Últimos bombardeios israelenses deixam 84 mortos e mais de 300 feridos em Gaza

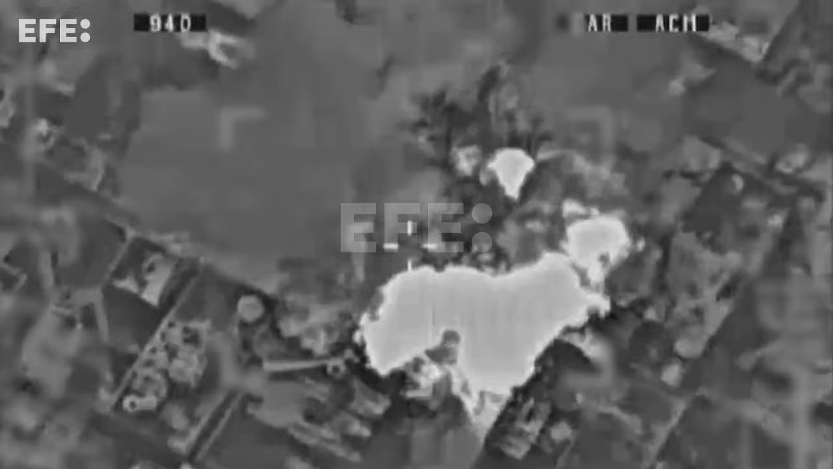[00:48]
O Exército de Israel realizou pelo menos 130 ataques ou bombardeios nas últimas 24 horas no leste da cidade de Caniunes, no sul,